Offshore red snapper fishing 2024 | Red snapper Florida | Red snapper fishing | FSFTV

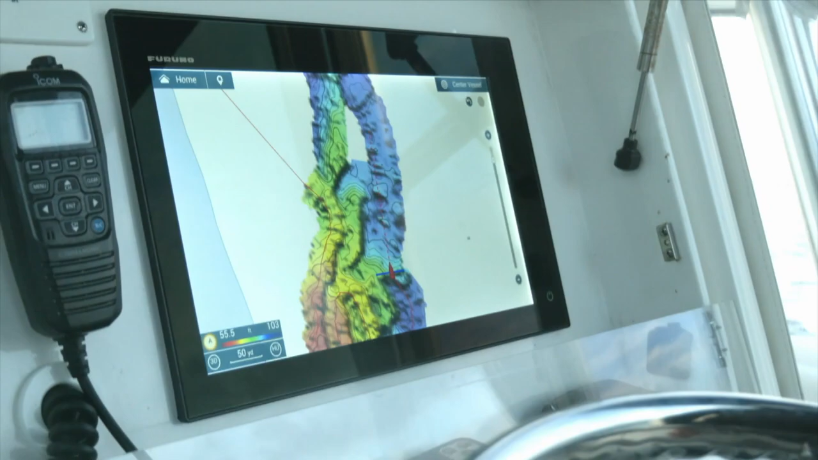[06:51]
Build your own three-dimensional shaded relief charts to find trophy fish others have missed. Perform accurate drifts the first time, every time.